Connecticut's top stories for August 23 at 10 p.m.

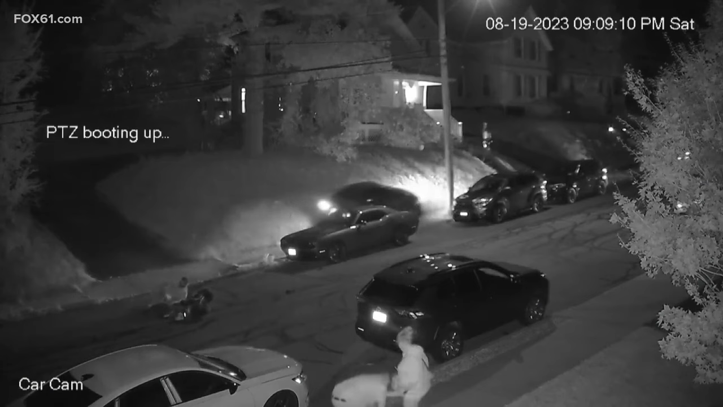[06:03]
One witness even chases after the car. There's no update on the condition of the victim on the scooter. We'll update you as soon as we learn more. Video is hard to watch.